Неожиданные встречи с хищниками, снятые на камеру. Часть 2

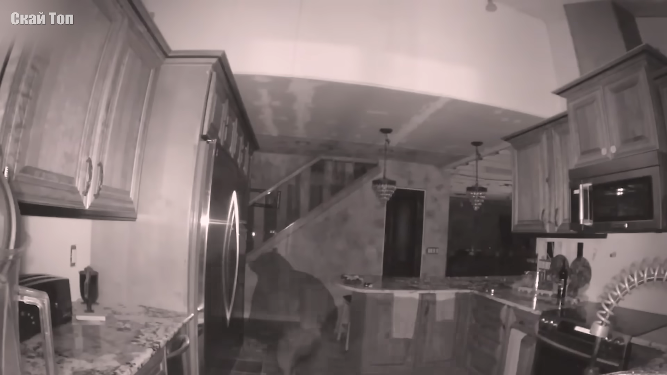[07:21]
А Мишка в это время искал, чем бы полакомиться. Он открывал холодильник и ящики, и все переворачивал вверх дном. Хозяева были в шоке, когда утром увидели погром и посмотрели видео с камер наблюдения.